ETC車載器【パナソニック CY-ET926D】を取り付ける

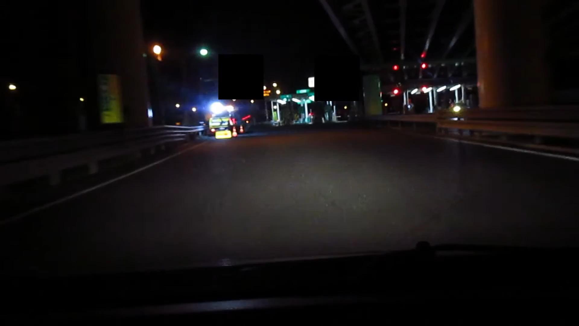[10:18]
さあ、ゆっくり行ってみます。
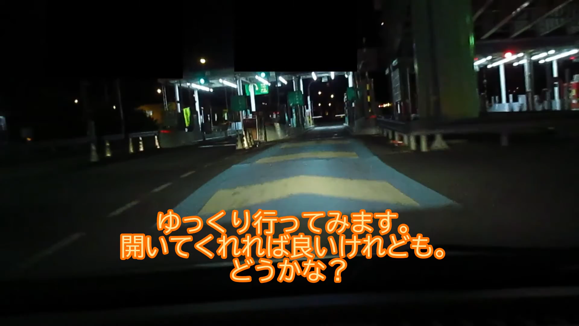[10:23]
開いてくれればいいけれども、どうかな。やった!開きました!やったね。えっと、こういうとこ切ればいいな。こっちじゃ。ちょっとね、初めてなものでね、緊張しました。まあ、1区間だけね、高速道路を乗ろうと思います。
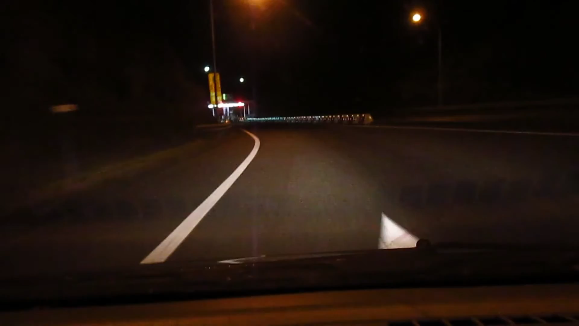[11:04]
はい、来ました。出られるかな。あの、ミニだね、これね。ゆっくり行こう。もし出られなかったら、やばいから。両親は、320円です。うまくいった。まあ、なんとかね、ETC通過できました。
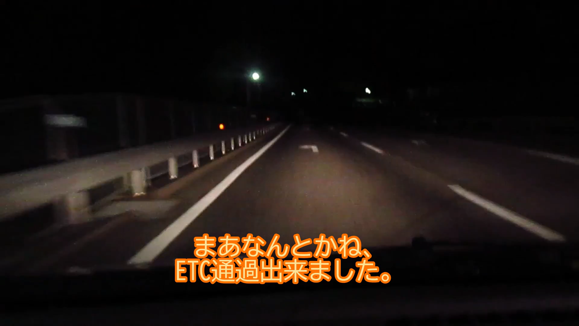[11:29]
おおっ。高速道路の利用方向にもかかる。